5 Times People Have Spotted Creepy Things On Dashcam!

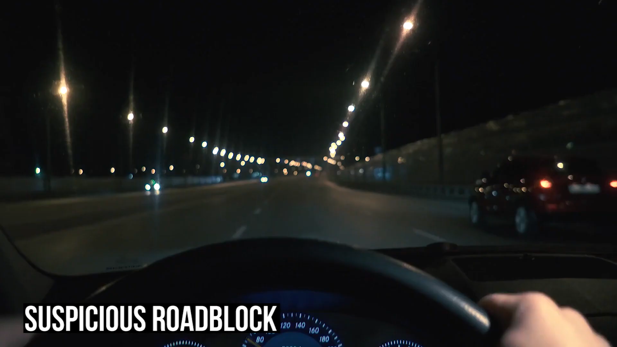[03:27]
Up next, we'll show you why it's important to always keep your eyes peeled and be very aware of your surroundings and to rely on your instincts whenever you're presented with a complex situation.
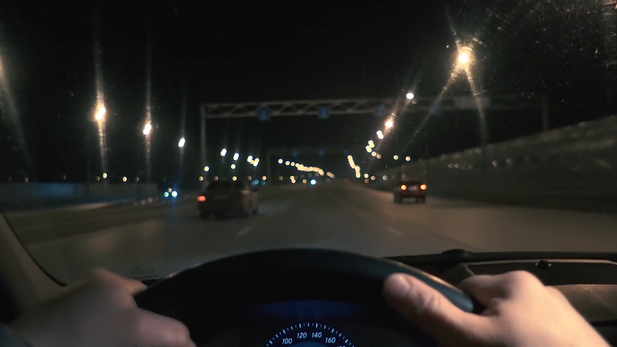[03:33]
What would you do if you were driving along the freeway in the middle of the night and you saw an unofficial roadblock set up with a guy slowly approaching your car as you slow down?
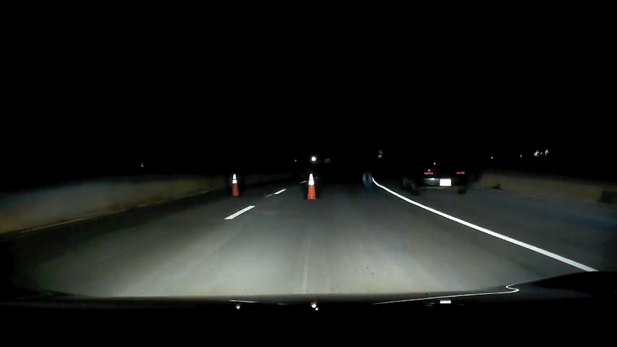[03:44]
Well, a guy named Yvonne Tutkin was on his way home late one night when he was forced to deal with this exact situation. This strange event occurred while he was traversing a frequently used New Jersey turnpike after he had gotten off of work around midnight during the week. While riding on Highway 78 West, the strange and highly unusual roadblock pops up out of nowhere,
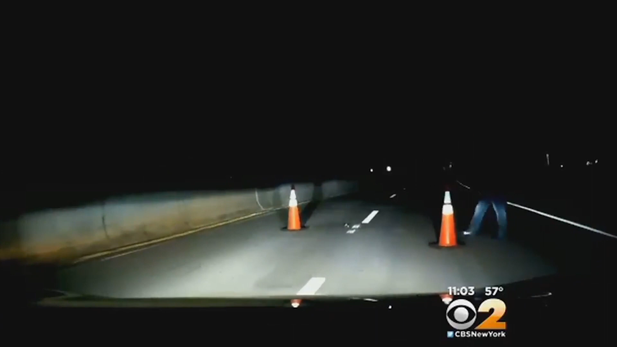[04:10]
forcing Yvonne to slow down to a complete stop in the middle of the freeway. If you've been driving for a while, then you know how dangerous coming to a standstill in the middle of a highway can be and Yvonne's instincts likely saved him a lot of trouble on this dark night.
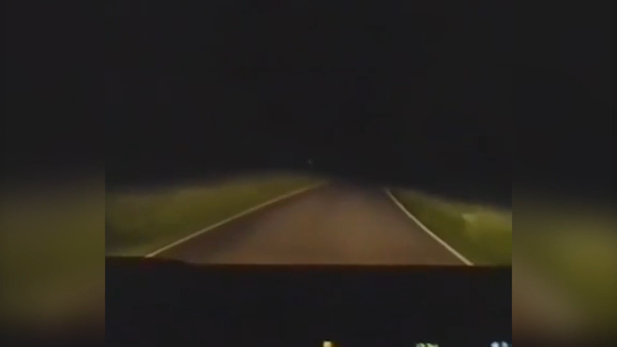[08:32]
So the post that this was recovered from didn't come with much of a description, but while looking through the comments, we were able to finally determine what exactly was going on here. But the video opens up with a car driving down a dark road. The narrow passage is completely dark with no streetlights as the car passes by a vehicle, and as it makes a turn to the left, things start to get a little strange.